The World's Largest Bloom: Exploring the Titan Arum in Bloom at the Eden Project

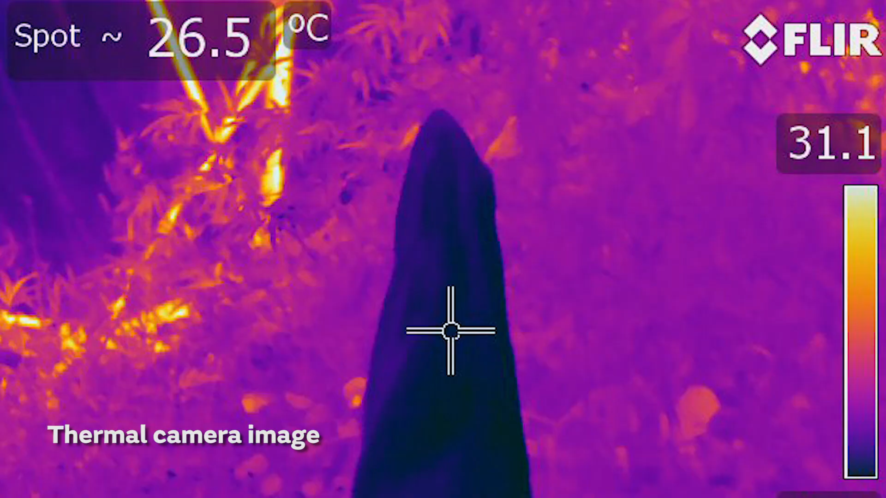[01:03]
On screen: spot 26.5°C
10 degrees centigrade this heats up the
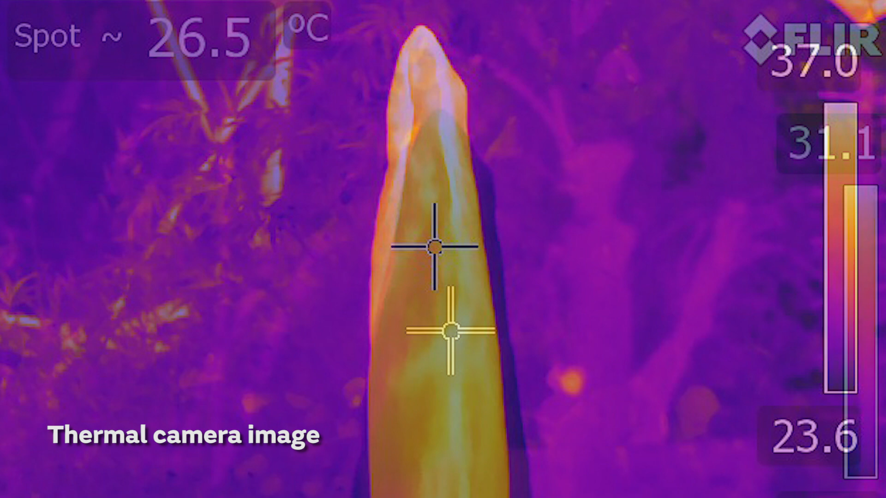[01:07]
On screen: spot 26.5°C
perfume in the flower and this structure in the middle the spadix